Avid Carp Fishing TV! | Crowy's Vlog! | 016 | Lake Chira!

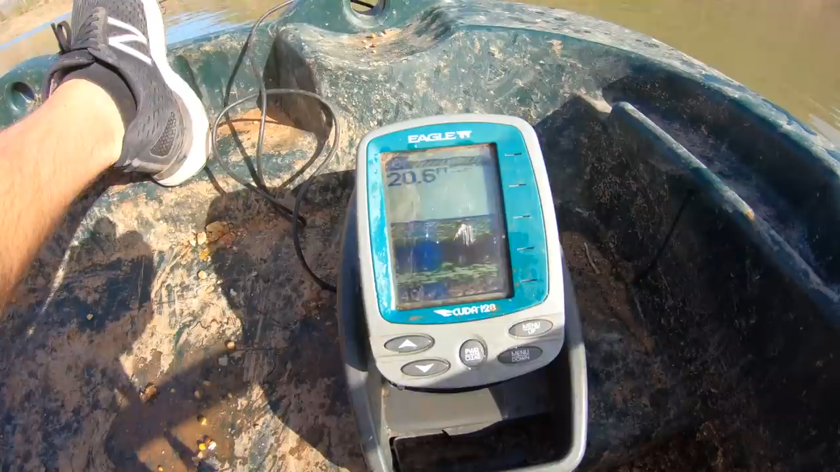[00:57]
some depth right out in the middle down to 40 odd foot and when I fish these big reservoirs